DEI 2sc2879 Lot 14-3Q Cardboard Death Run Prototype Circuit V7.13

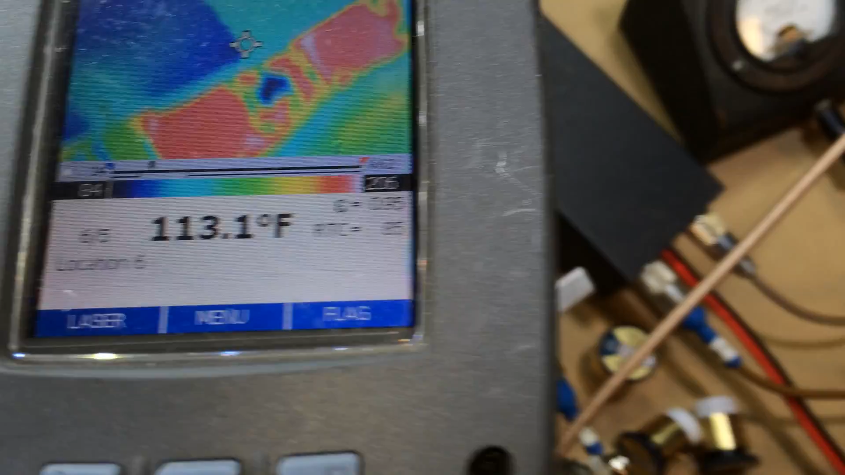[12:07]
On screen: spot 113.1°F
I had to focus it 196 degrees
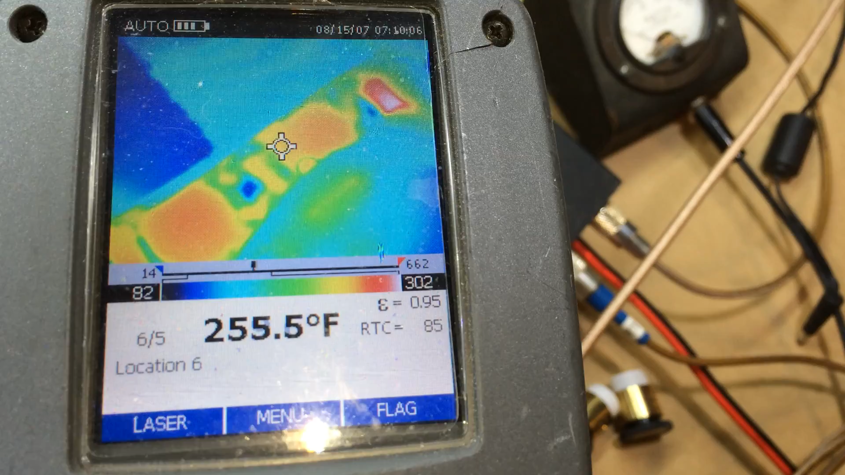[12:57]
On screen: spot 255.5°F
285 degrees yeah that's running it pretty hard I do not recommend this at home this